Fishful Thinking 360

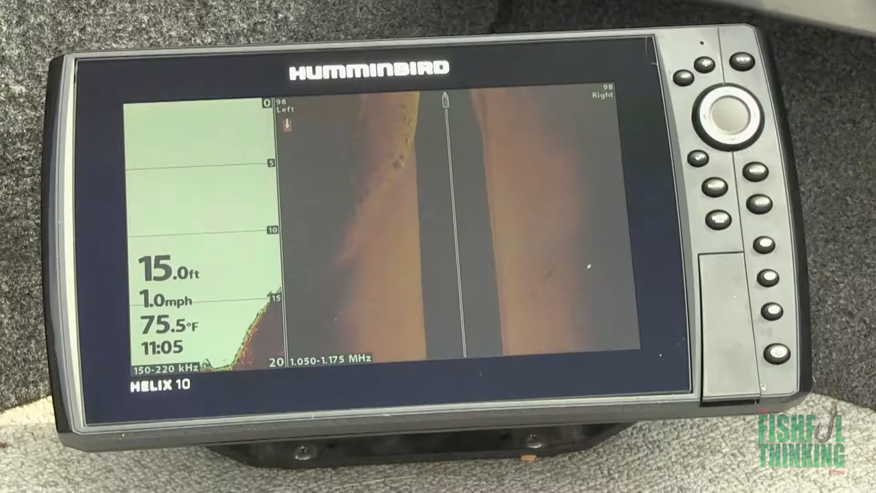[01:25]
On screen: depth 15.0 ft, water 75.5°F, speed 1.0 mph
When you have eyes under the water and off to the sides, fish holding structure is so much easier to target.
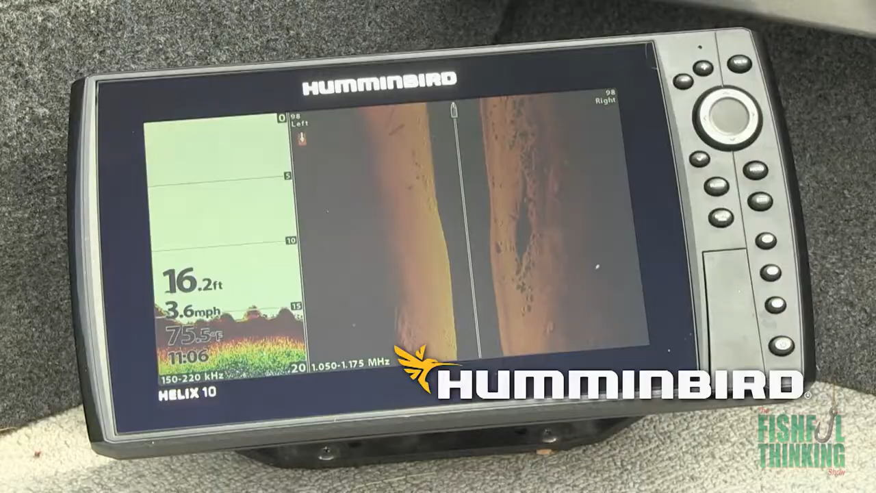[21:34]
On screen: depth 16.2 ft, speed 3.6 mph
Humminbird Fish Finders with GPS Down and Side Imaging.